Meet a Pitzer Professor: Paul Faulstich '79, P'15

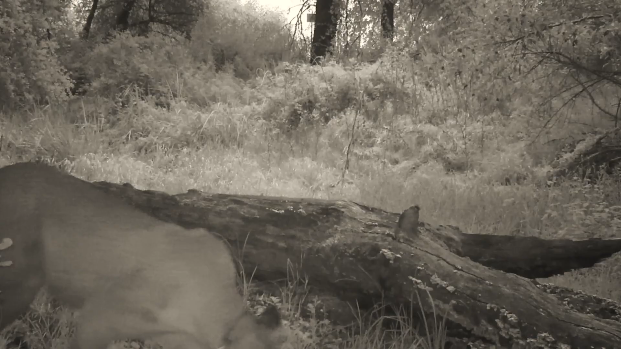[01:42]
And that's all I got was the tail. But I thought, oh my gosh, I can't believe it, you know,